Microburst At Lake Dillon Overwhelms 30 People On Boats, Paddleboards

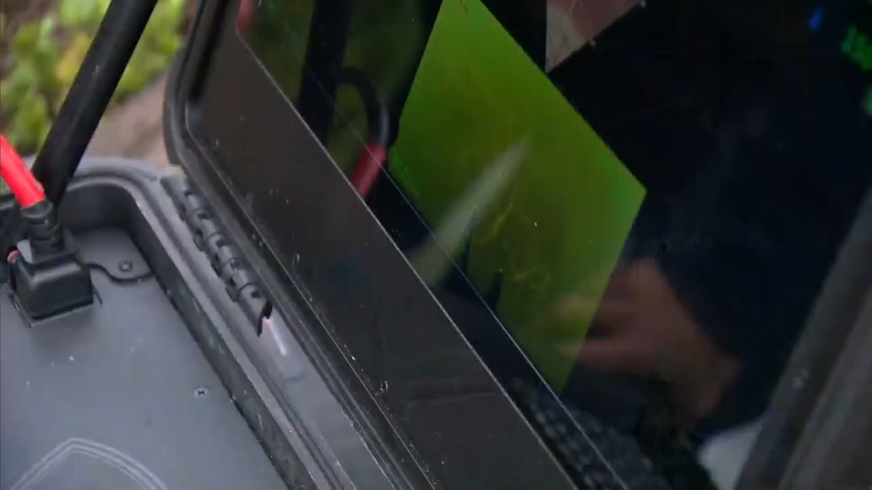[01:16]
So far, that number is higher than normal, and CPW is training to find those victims with drones and sonar.
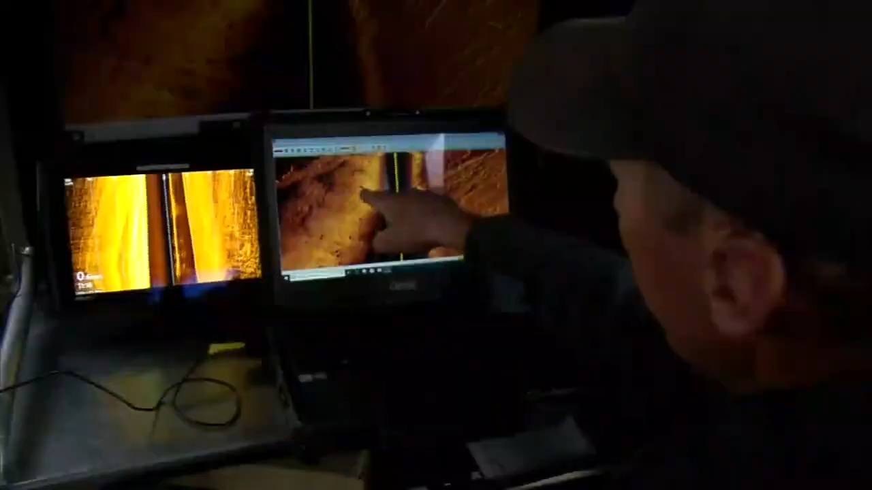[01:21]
And you can see we've got a shadow, some legs.
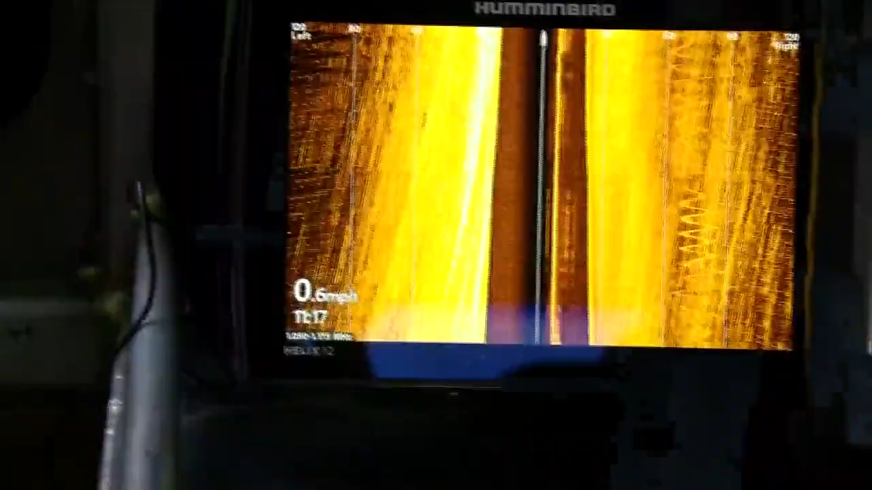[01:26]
On screen: speed 0.6 mph
Fortunately, this isn't real, but Tuesday, they thought they may have to use it.